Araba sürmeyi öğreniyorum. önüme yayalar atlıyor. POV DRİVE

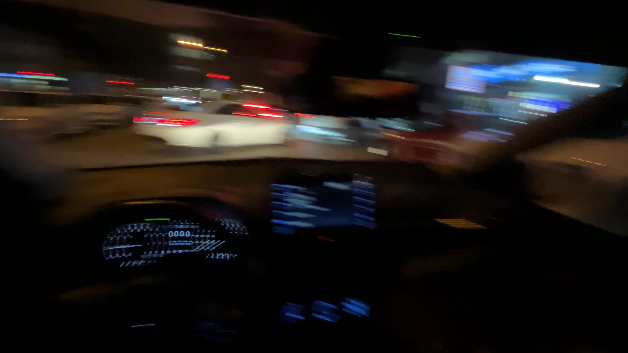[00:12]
Birinci istek şeydi, ben arabanın sağ tarafına çok hakim olamıyorum. Yani orasını çok kontrol edemiyorum demişti. Bir de diğer bir arkadaşımız da şey demişti. Yayalar bir anda iniyor, inmiyor. İşte önümdeki adam ona yol verecek, vermiyor.
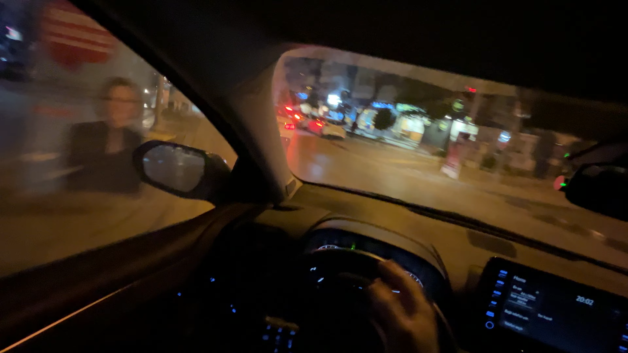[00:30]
Yani duracak mı, durmayacak mı stres yapıyorum. Yani böyle umarım doğru anlıyorumdur. Yani bu kişi karşıya geçecek mi, geçmeyecek mi? Mesela bakalım canlandırabilir miyiz ya? Hadi inşallah, hadi inşallah bir şeyler olur. Şimdi burada yaya geçidi yok tamam mı? Ve biz acemiyiz. Sonuç olarak sen bu videoyu izliyorsan büyük ihtimalle acemisin. Ve şöyle düşün. Burada yaya geçidi yok, yol hakkı senin. Gücü eline al, bir kere kontrol sende. Karşındaki kişiye, mesela şu an kaldırımdaki kişi kendisine atlar mı, atar mı, atmaz mı?
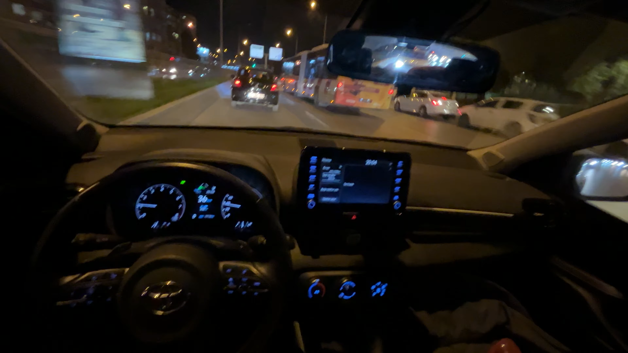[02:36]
YouTube videomda canlı bir kaza olsa o da on numara olmaz mı? Bak bu arkadaş yanında otobüs var diye korkuyor mu acaba? Önü dolu mu boş mu? Bak işte sağına hakim olamayan bir arkadaş. Bakın otobüs halbuki çizginin sağında değil mi? Bak çizginin sağında.
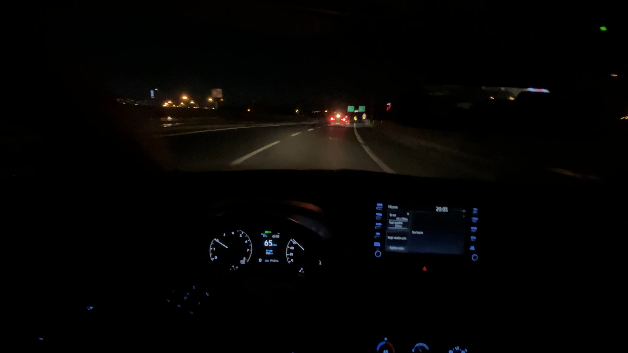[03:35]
Sen uzaktan Bu arada Biz artık yine Belirli bir seviyeye geçtiğimiz için Ona bile bakmıyoruz ya. Mesela Sen burada Virajı dönerken şöyle Ödüne bakıyorsun değil mi? Önüne bakıyorsun. Böyle ara bir çizgide tutmaya çalışıyorsun değil mi? Bunun ileriki aşamasında Biz ileriye bakıyoruz.
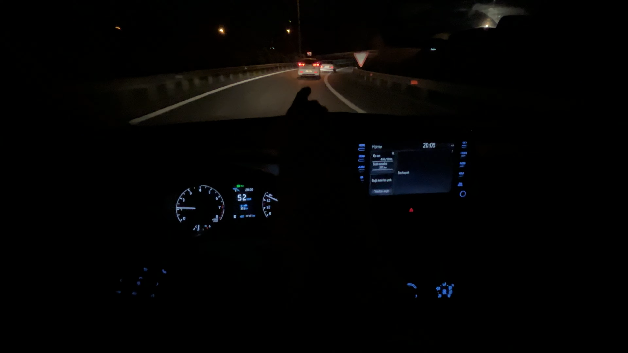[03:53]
Ta en ileriye bakıyoruz. Burada kalmak Artık burada çizginin içerisinde kalmak Bir süre sonra Dert olmuyor. Bu öndeki Şahinci çok yavaş gidiyor. Acemi falan değil büyük ihtimalle de Şey Öyle Bu Şahinciler arabaları yere indiriyorlar. Şekil yapacağım diye Böyle içine 50 liralık benzin 50 liralık LPG falan koyuyorlar. Ondan sonra Böyle gece şeye çıkıyorlar. Gezmeye Cam da açık zaten.